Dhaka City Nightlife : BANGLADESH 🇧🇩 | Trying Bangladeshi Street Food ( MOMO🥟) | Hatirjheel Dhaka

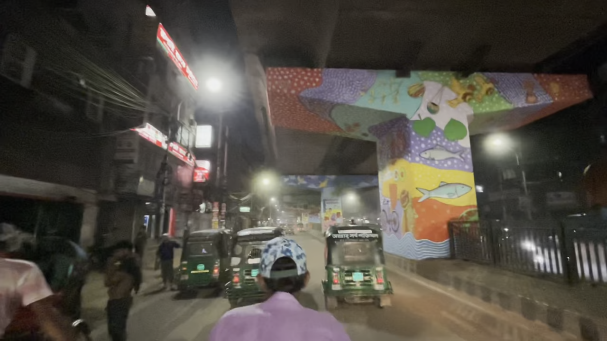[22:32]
भाई रात के 12 बजे हम लोग घूम रहे हैं, थोड़ा थोड़ा सा डर भी लग रहा है बट इतना डर नहीं लग रहा जितना लगना चाहिए, बस फोन थोड़ा टाइट पकड़ना पड़ रहा है, तो मे बी रात के वक्त कोई भी भाई छीन के भग जाए।
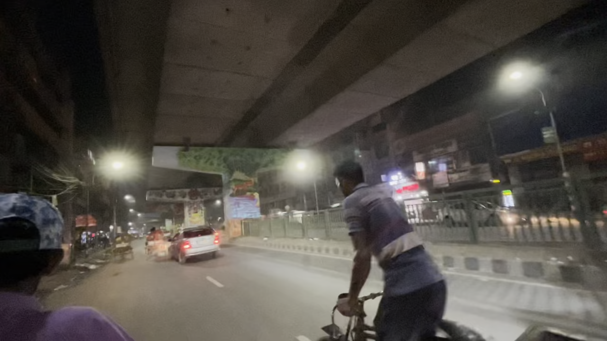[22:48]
बट भाई रात के 12 बजे भी भाई काफ़ी ज़्यादा चहल पहल है यार ढाका सिटी के अंदर, ये देखो